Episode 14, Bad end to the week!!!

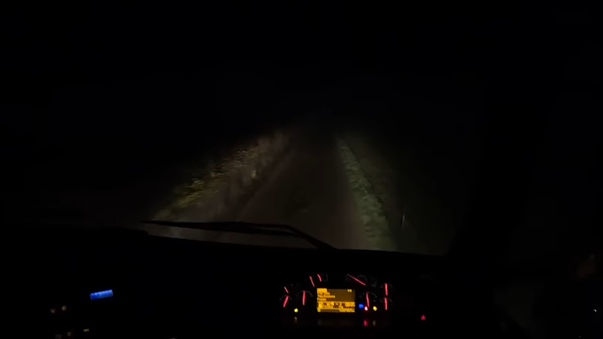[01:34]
um i don't want there to be a parked car and me just ram it
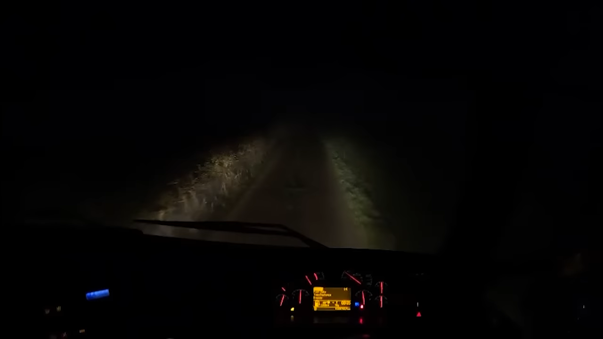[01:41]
up the arse or something like that so i'm a bit confused why he didn't ring me hmm anyway i'm just pulling down his driveway um i will back up
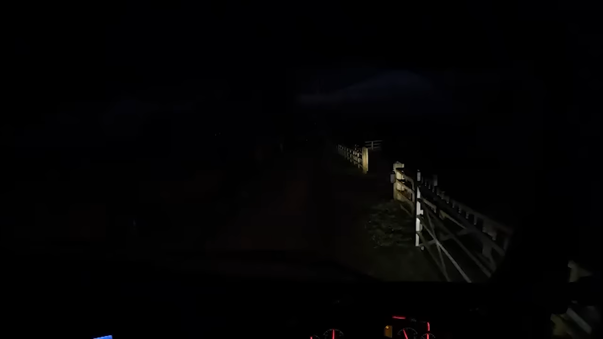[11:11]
just pulling into the driveway now oh look it's gone it's got higher it has got higher just so you guys you probably can't see because these lights are absolutely that dreadful that people don't flash me when i've got my main beam on because they're that bad look they've got up to this they're just doing second floor look
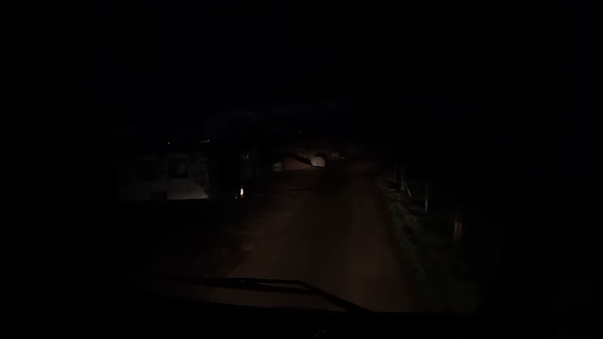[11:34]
they've gone higher it looks a fair size house to be honest with you
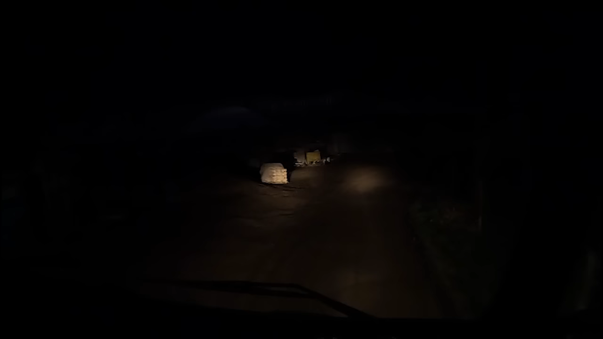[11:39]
oh shnashy anyway right concentrate back because we're gonna go and load up but first let me take a selfie no let's not do that um first i need to
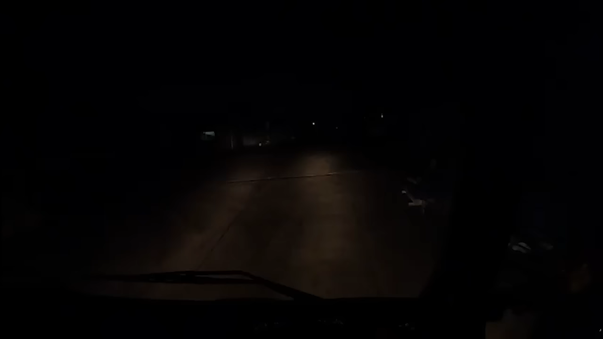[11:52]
actually um clear my mirrors so i can see especially this one you spin me what what hey they've dug a trench what is that